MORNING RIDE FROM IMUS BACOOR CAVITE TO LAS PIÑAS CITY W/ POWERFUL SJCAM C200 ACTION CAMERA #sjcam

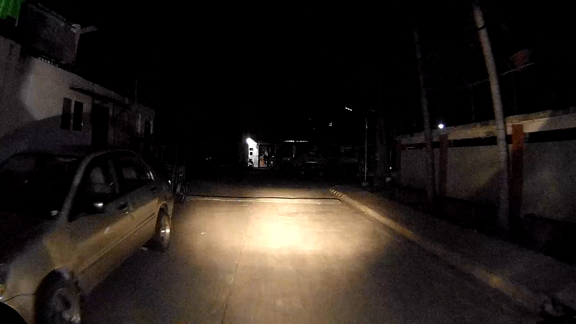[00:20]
At ngayon ay babalik na tayo ng Caloocan. Pamanaba.
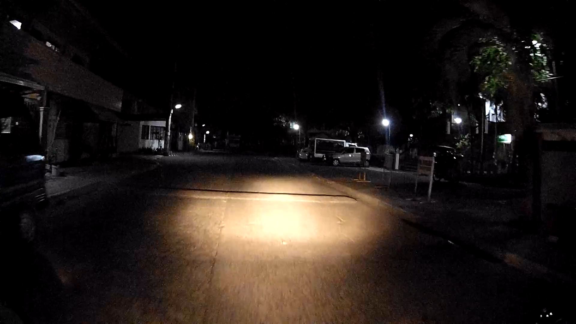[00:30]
Pwede na NCR. Makikita nyo ano naman tayo eh. Full tank. Grabe, punong-puno oh.
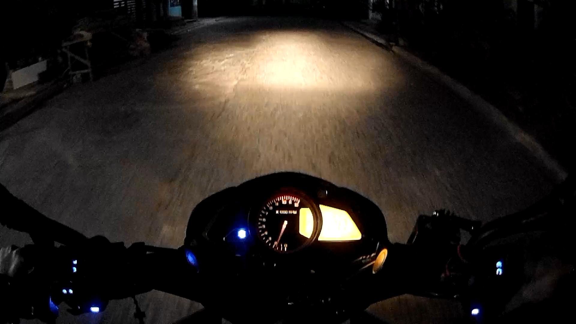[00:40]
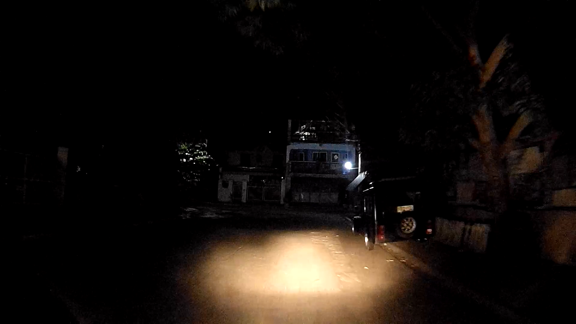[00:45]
Dito madilim pero actually maliwanag to. Kasi maliwanag tong SD cam si 200 tayo.
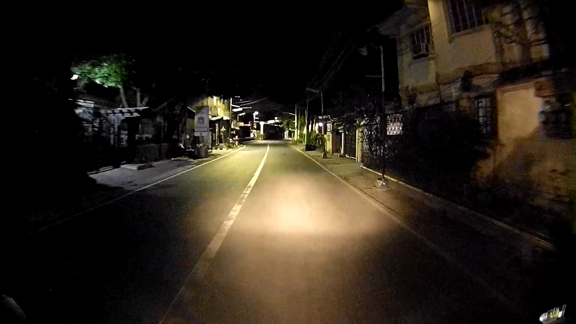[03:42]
Ang GoPro maganda siya talaga pag dito may ilaw, no? Maliwanag talaga, 360 degrees, no? Ganda niya. Pero pag gabi,
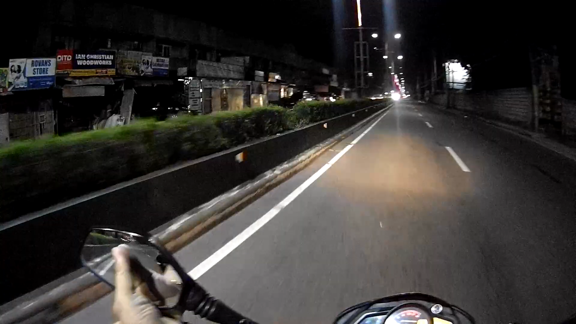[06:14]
Dumig. So, andito tayo sa Aguinaldo Highway, guys. Minilipurin,
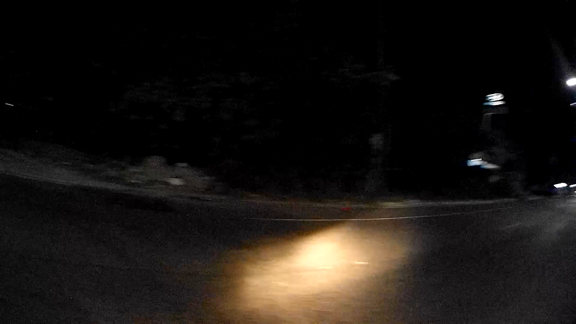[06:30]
napakaluwag. Off beer house dito, ganda. Ngayon dito ay ngayong araw, Miyerkules na yun guys ah.
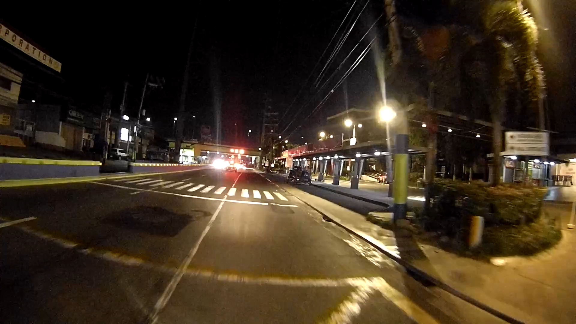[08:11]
Ito mall itong nasa kanan ko eh. Pero siguro itong mall na to.
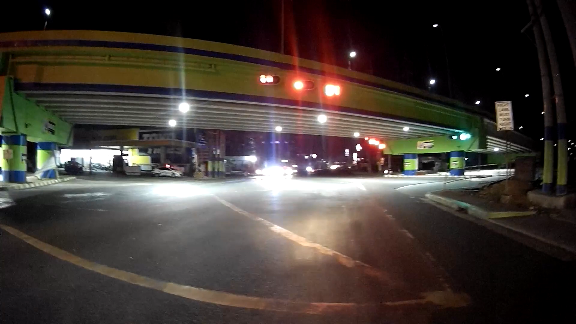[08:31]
The red light generation nyo na oh. 44 pa lang oh. Diba? Tapos mayroong pulis na nakantabay sa kaliwa.
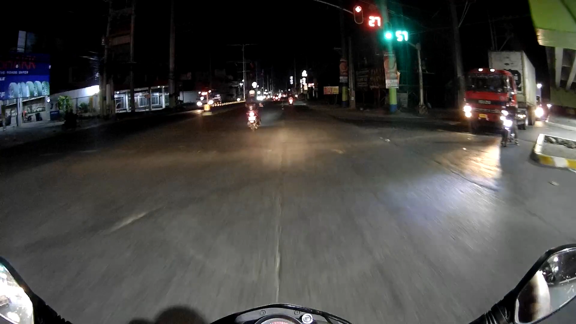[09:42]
Sana, ayan na, naka-forward. Alis ko sa paggamit sa side mirror. Ayun ang mukha na ito. Tumabit.
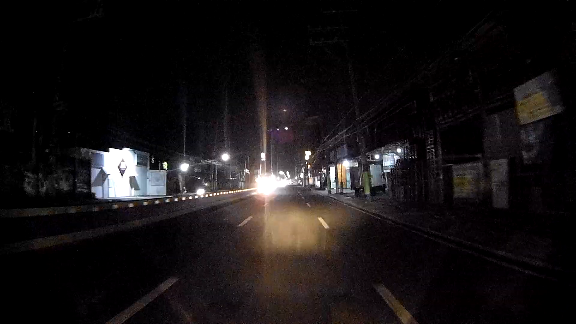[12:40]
Pero dito sa ating camera, napakalinaw niyan. Kaya kukuha pa ako nitong SJ Cam C200 eh. Malinaw to eh.
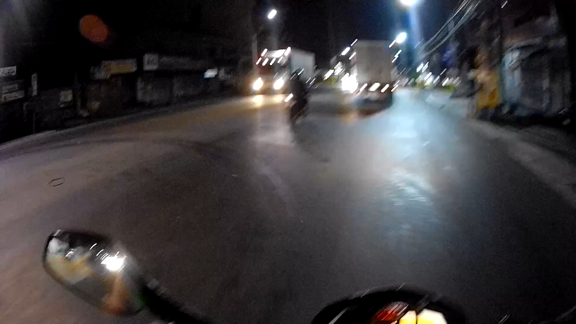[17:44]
O subcanal. Di sa Ruas Boulevard, ang dami ginagawa. Ay, hindi natapos.
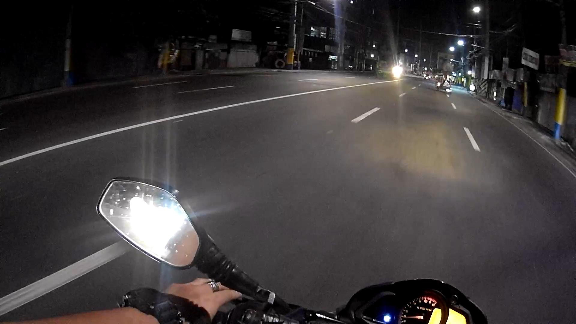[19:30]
Public market na ng Japon, Bacorto. Daan-daan na tayo dito. Okay, palengkehan natin. Mukha niya, no? May mga tumatawid-tawid na ako.
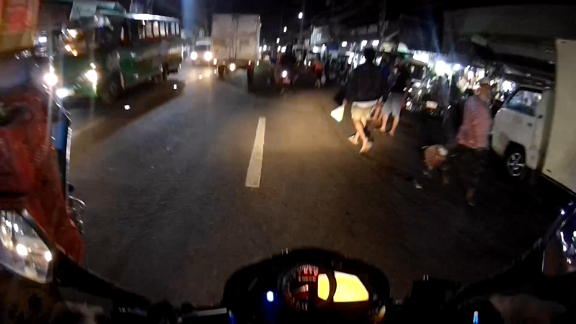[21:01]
Tulay ng bakor. Tulay, oh. Nagdudugtong. Puntang Aguinaldo Highway. Yan, papunta tayo ng Las Piñas, guys.
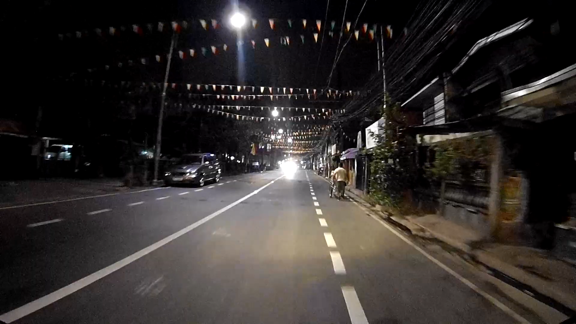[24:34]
City. Yeah. Medyo gising na dito.